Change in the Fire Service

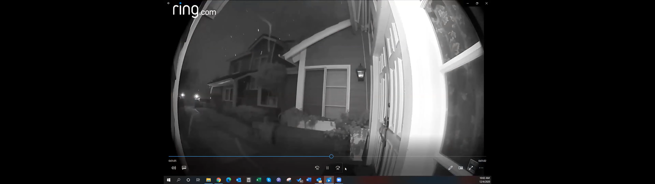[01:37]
We could see in the video, the winds were blowing horrifically and there were embers that were flying. It looked like the fire was very close.